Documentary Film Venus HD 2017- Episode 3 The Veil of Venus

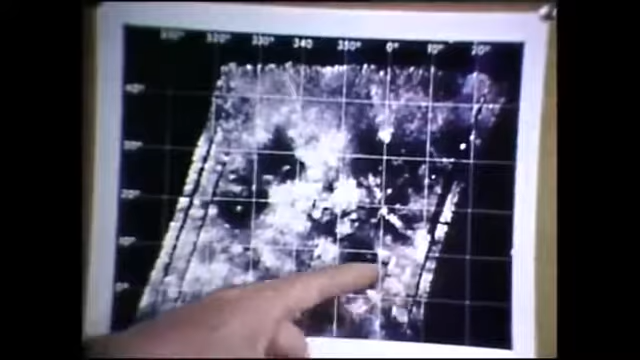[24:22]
The most interesting thing about this picture are the round dark spots with little bright spots in the center. We've gotten altimeter traverses across them, and they look like depressions.